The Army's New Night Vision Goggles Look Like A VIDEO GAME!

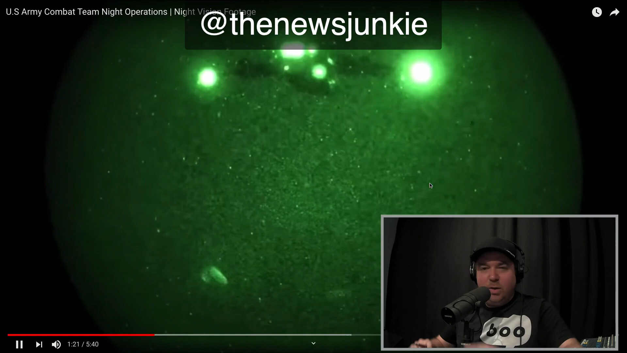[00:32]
Very yellowish green. I mean, you can see what's going on.
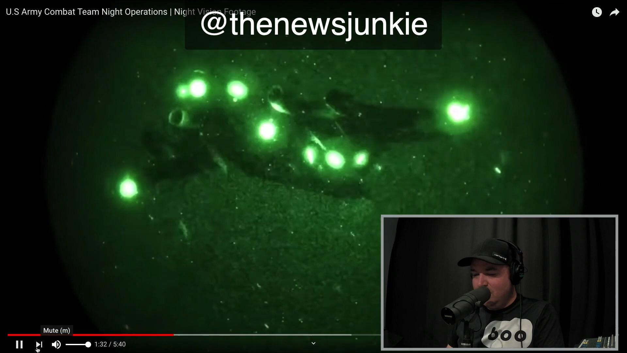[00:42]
But all it's doing is adding additional light to the source, whatever you're focused on.
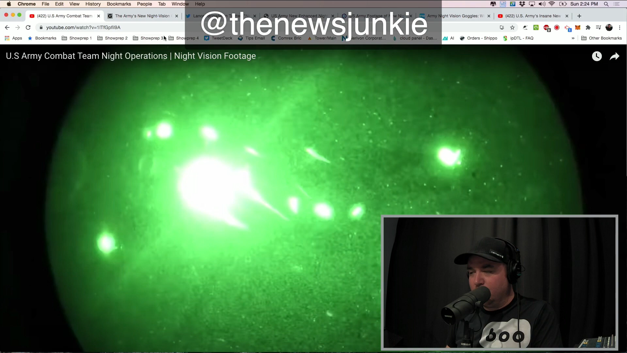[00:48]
This is something different entirely. Here's what they say.